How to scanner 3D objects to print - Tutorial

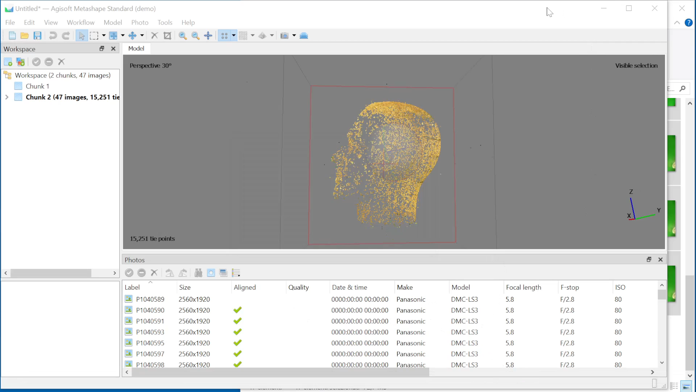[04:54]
And here is the PONT cloud.
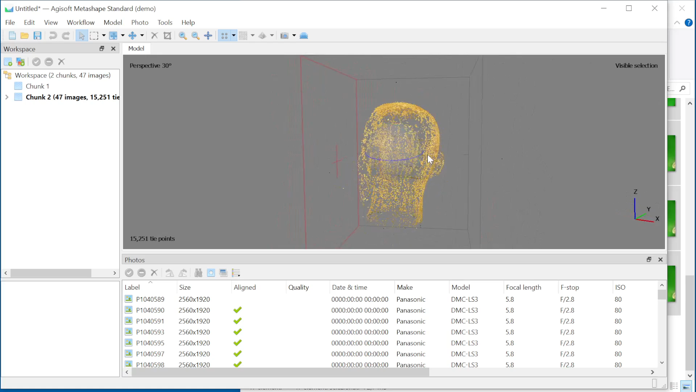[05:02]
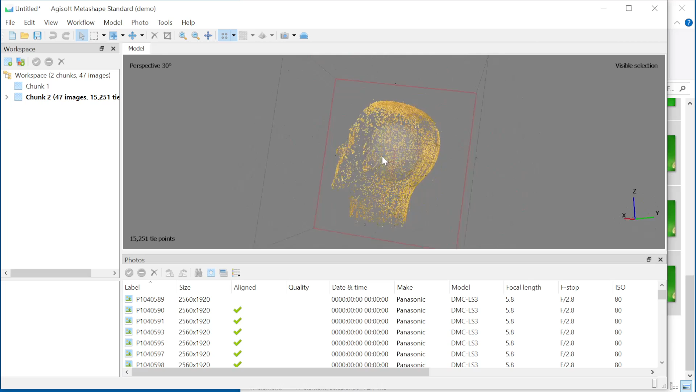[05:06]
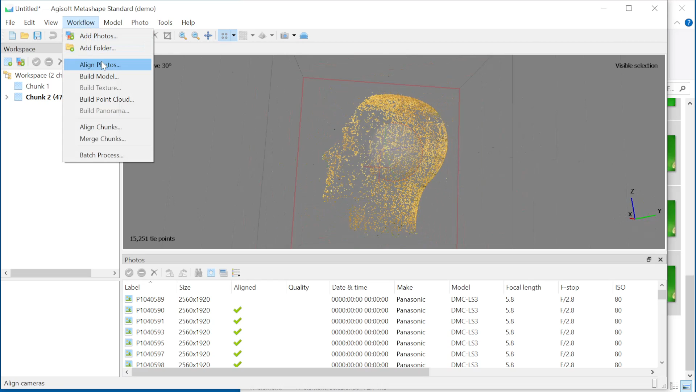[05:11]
We go to build model and we select high quality.
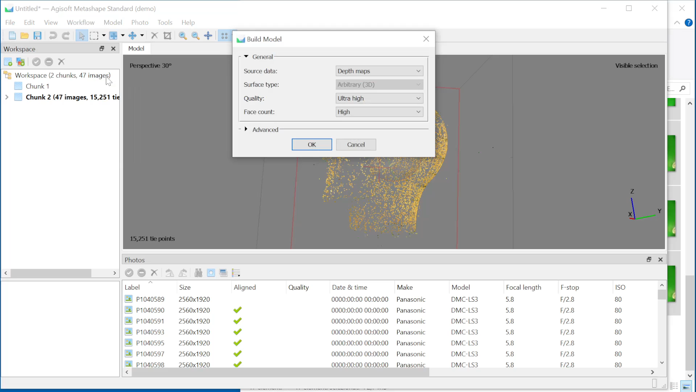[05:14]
This operation it takes about 1 hour and a half.